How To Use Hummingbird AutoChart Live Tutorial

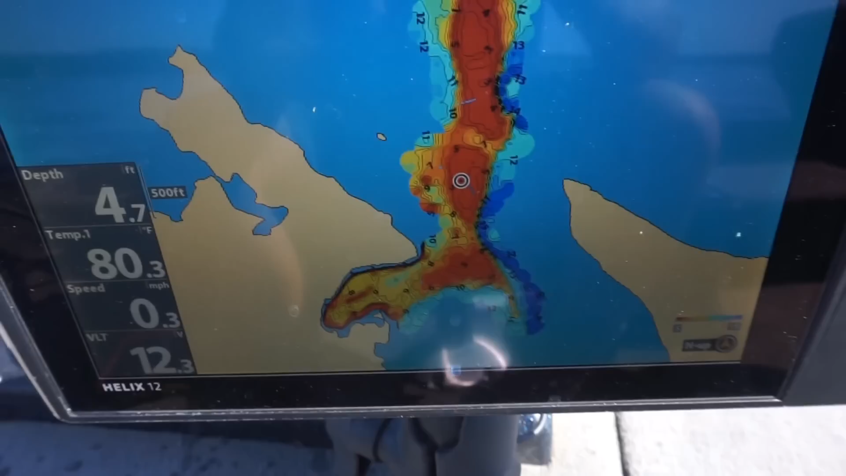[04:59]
On screen: depth 4.7 ft, water 80.3°F
So here it is. We started all the way up here.
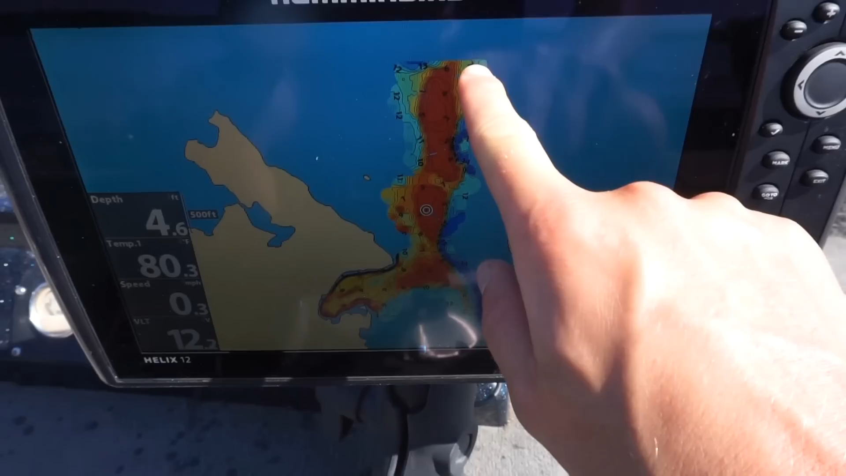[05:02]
On screen: depth 4.6 ft
I did clear the track which I shouldn't have done to show you guys but we started all the way up here and ended up going up into this back bay.
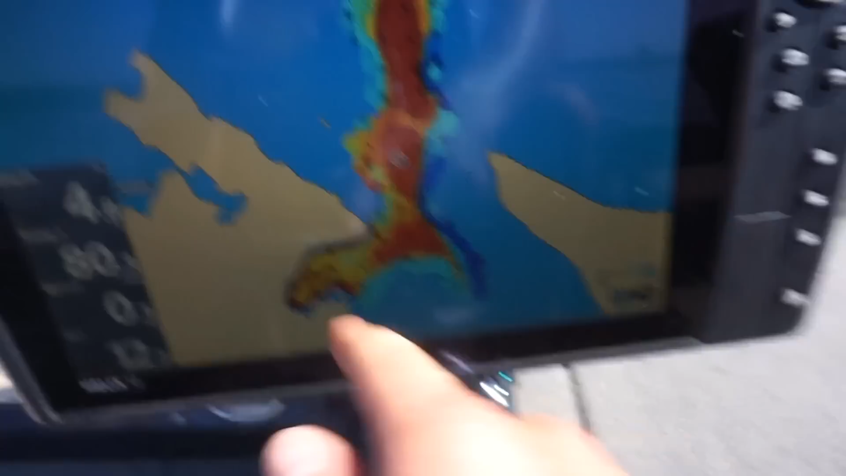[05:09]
But as you can tell very neat contours.
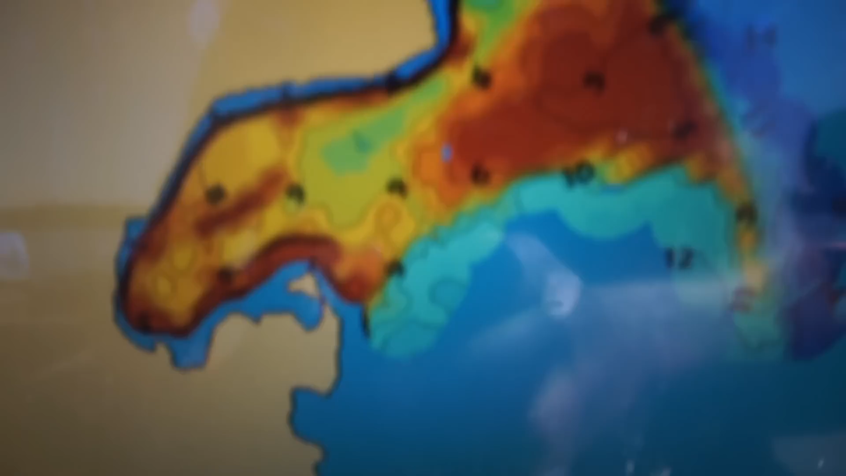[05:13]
Obviously shallow is the bright red and
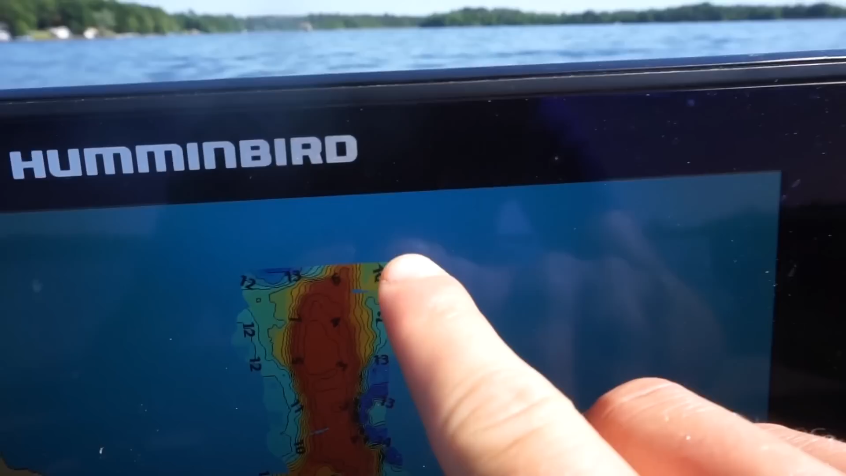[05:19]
then all the way from the light blue to dark blue is the drop off. You can tell it's a very sharp drop off like that. It's right on the edge.
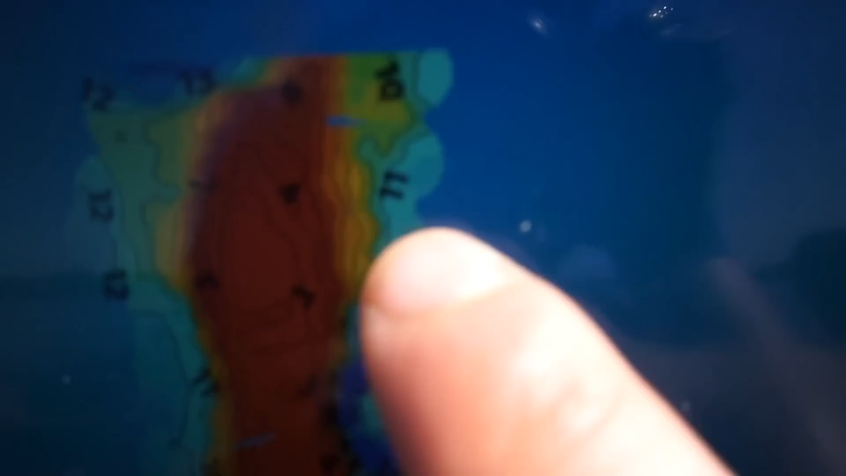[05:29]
Some of it hangs out a little bit farther than others. But it was neat that this little point here, this is something that nobody knows about is that this finger here sticks way the heck out.
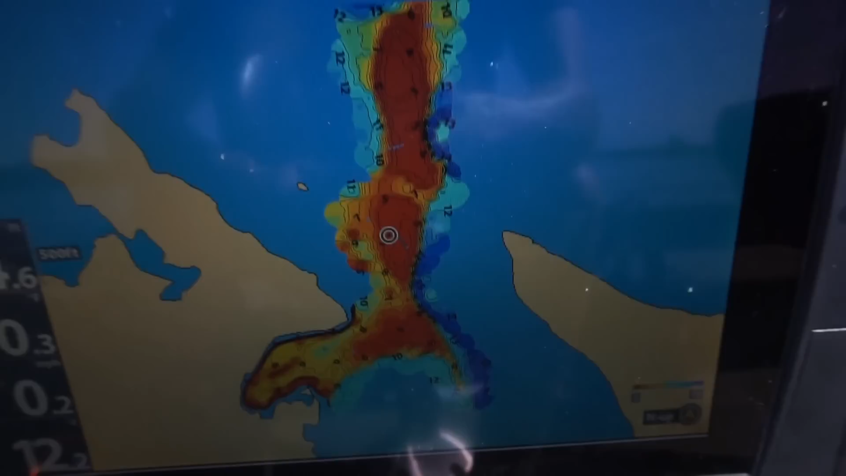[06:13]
You can kind of tell it's still bright red. There is an island over here. Right there is the island right there. So yeah, we're probably going to keep going and finishing this up for myself. But this showed you guys how to do it.
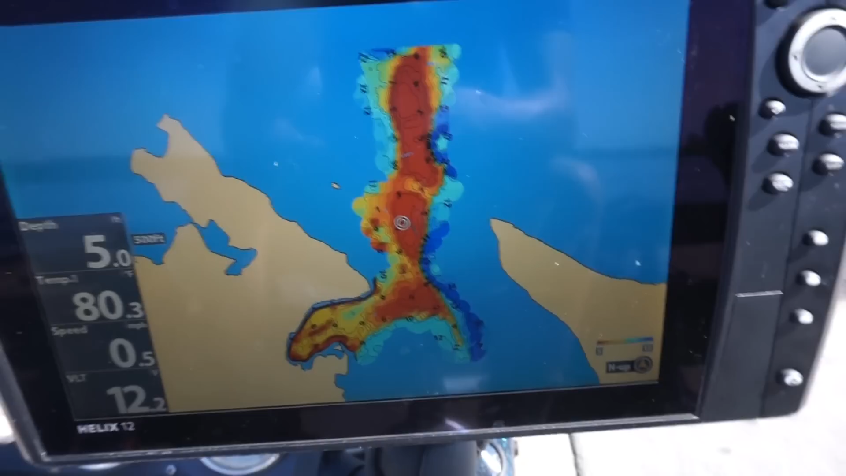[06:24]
Again, it's menu, auto chart, live, or auto chart.
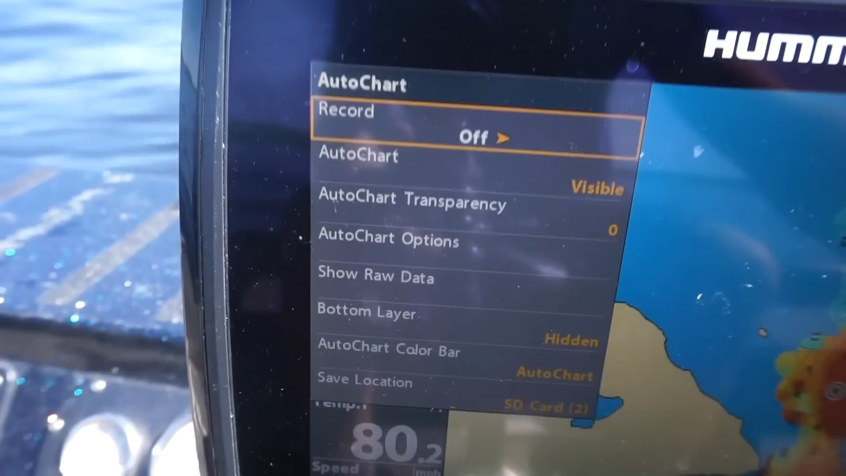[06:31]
And then you go to record. Just goes to on. And when you're done, just hit off.
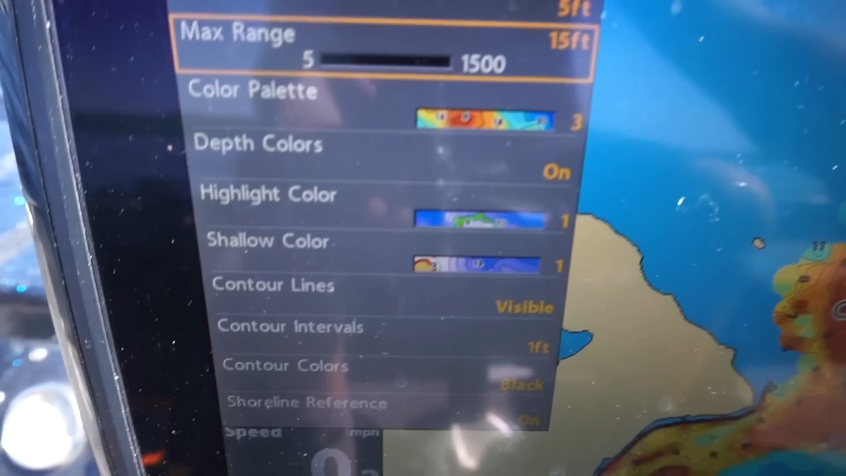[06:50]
And I could do different colors. So if I went to the 4th, here's that one. Here's a different one selected to 5.
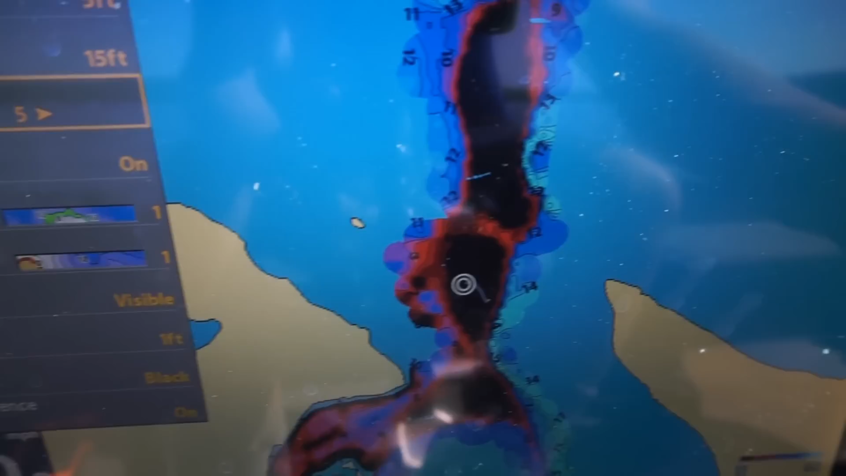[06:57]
I just thought 3 looked the best. I liked how the bright red, they have different options.
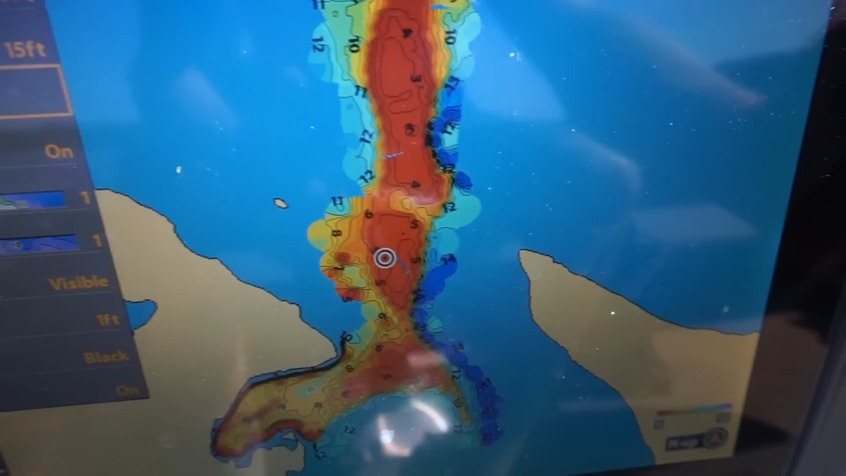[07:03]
But I like 3. And then the only other thing that I do is that the contour intervals,
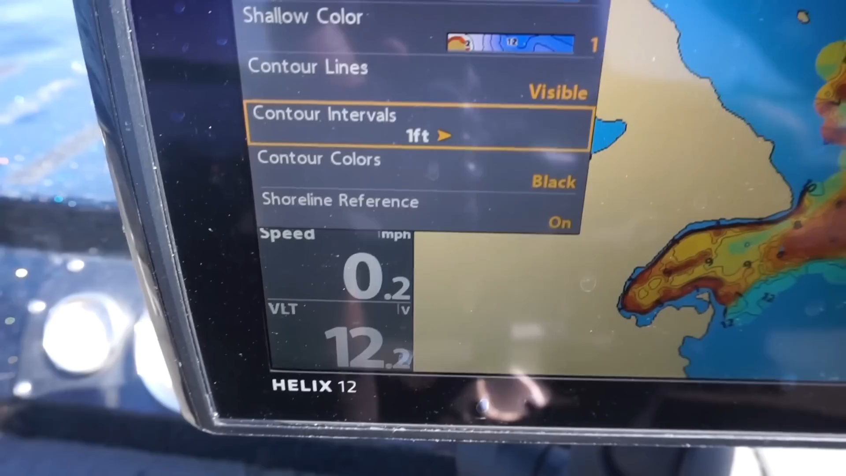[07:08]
this is where you can set so it's a tighter range. Or if I went to 3 feet, or yeah, like 3 feet, you could tell that the contour lines aren't shown as much. But I like to know right where I'm at. So I go to 1 foot contour lines. So I know right where it's at.
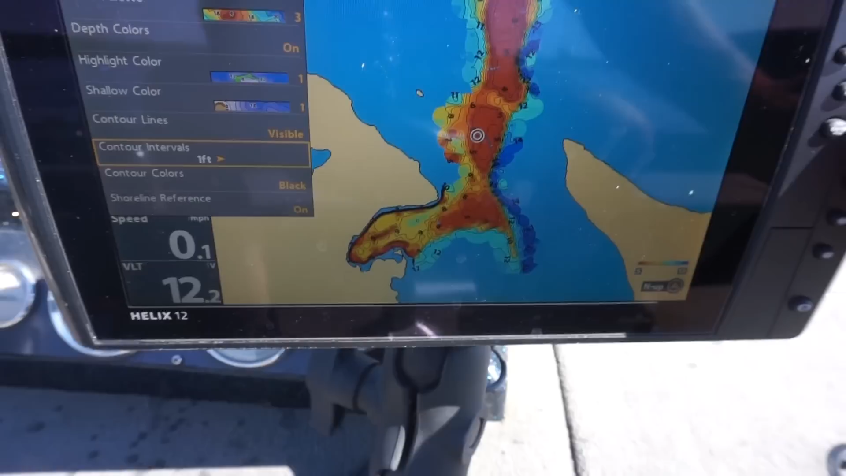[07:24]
So yeah, when you're done, just make sure you record off.